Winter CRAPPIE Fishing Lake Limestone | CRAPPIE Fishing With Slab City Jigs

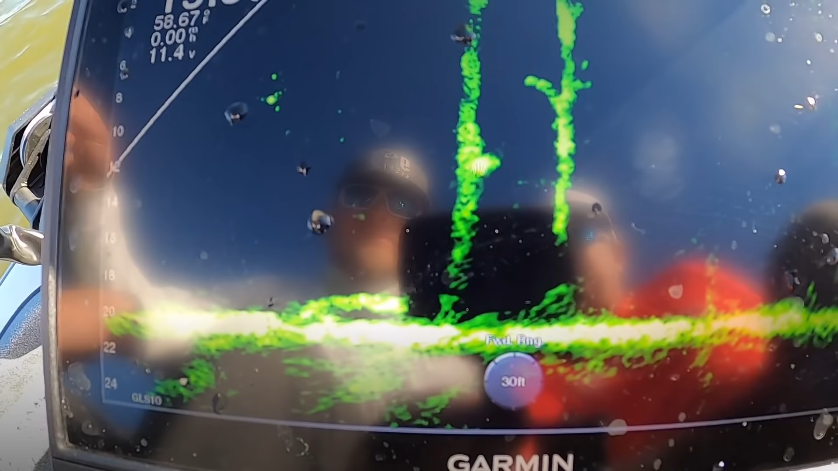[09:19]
there you go there you go there he is boy you see him come up out of there guys
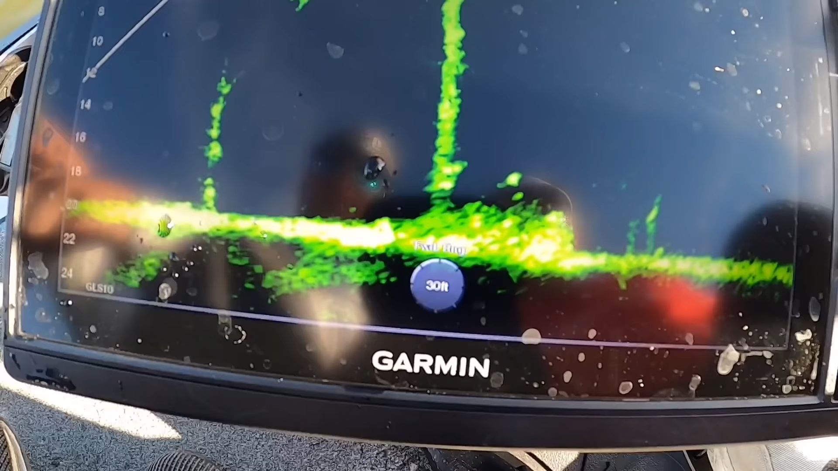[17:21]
oh i'm going on the other side of it now that's where he's at
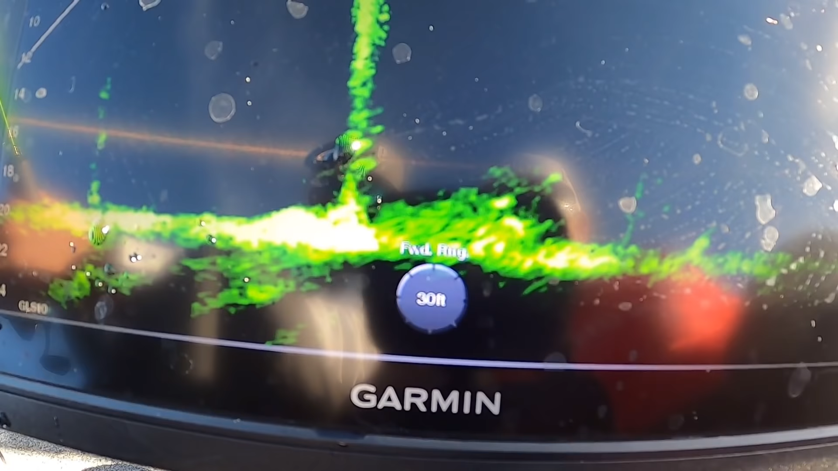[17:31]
moving bob it bro i got him
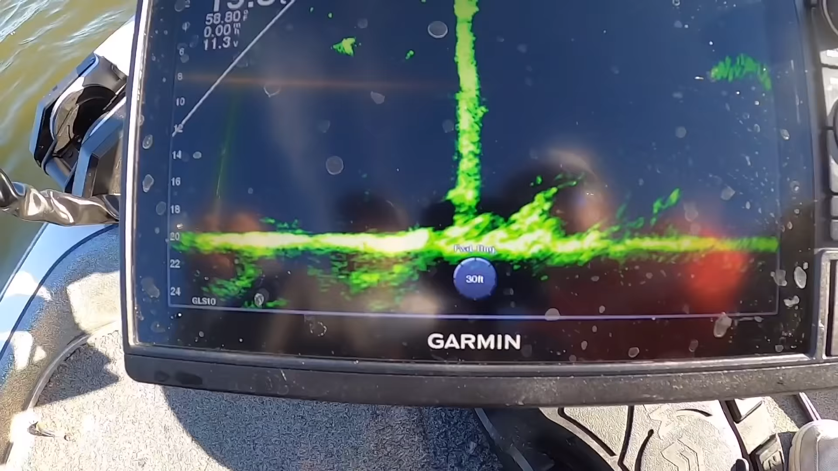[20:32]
he is yeah he's right i mean right up against it
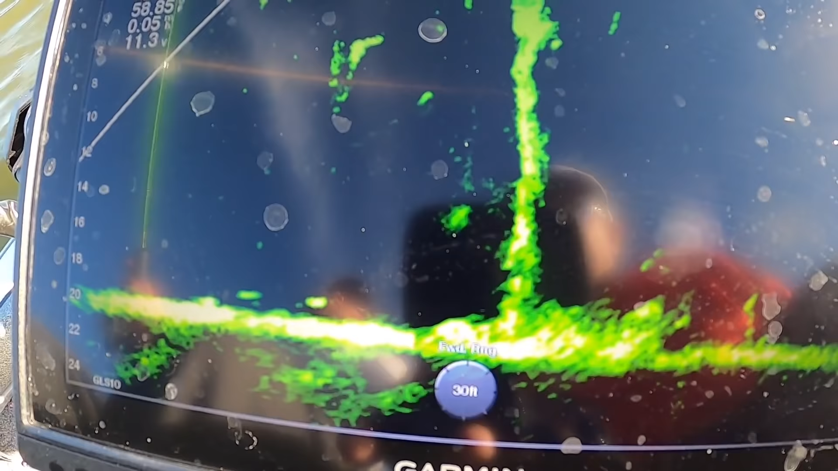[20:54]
golly my bail that was great footage hold on he's still there he's
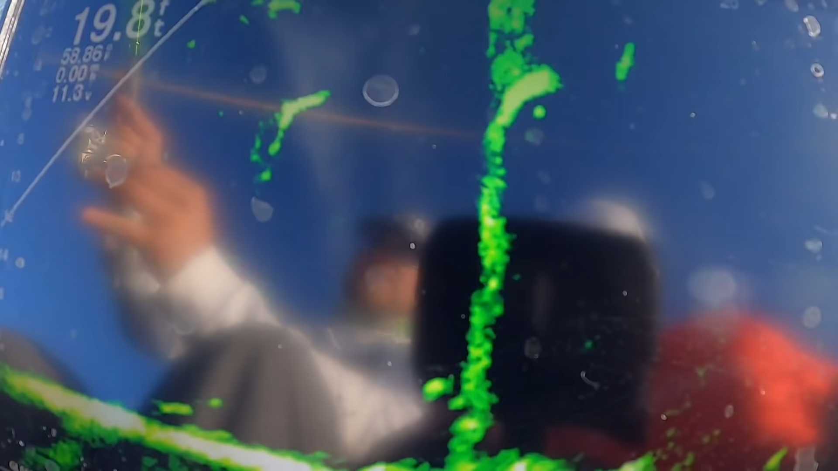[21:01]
On screen: depth 19.8 ft
still there hold on dang it look i'm gonna drop right down on him guys there's my jig falling right there i'm gonna get him to bite again
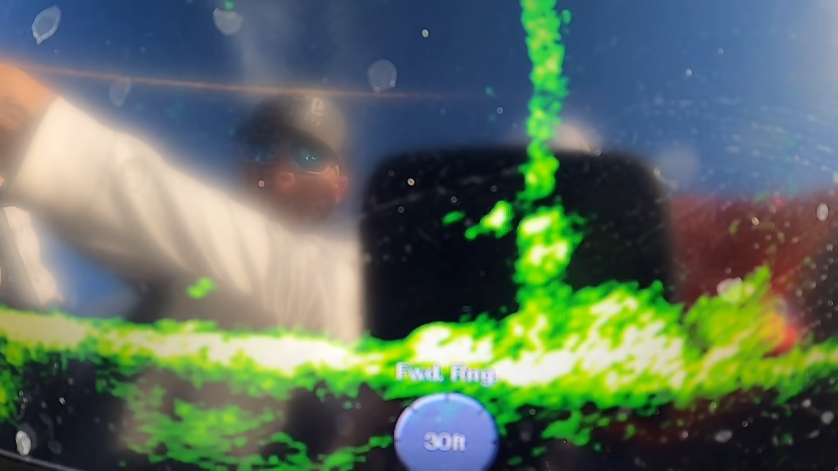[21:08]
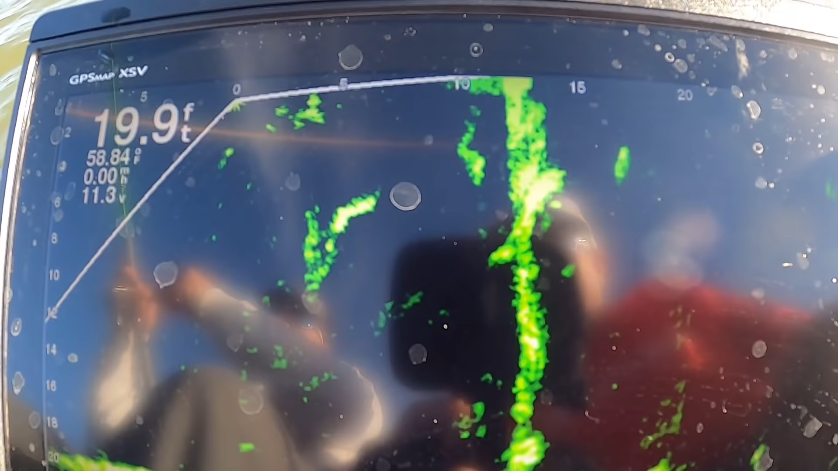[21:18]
On screen: depth 19.9 ft, water 58.84°F
there he is look at him coming up the tree guys hey that's that's a nice fish oh buddy watch this acc work guys look at there